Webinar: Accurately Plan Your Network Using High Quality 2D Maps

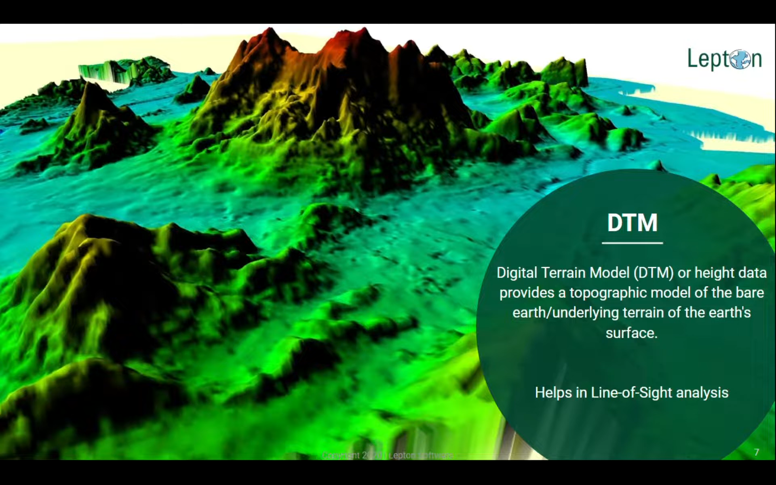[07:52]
This is a very crucial input data set that helps in line of sight analysis or LOS analysis, using which you can figure out the obstructions to your radio signals.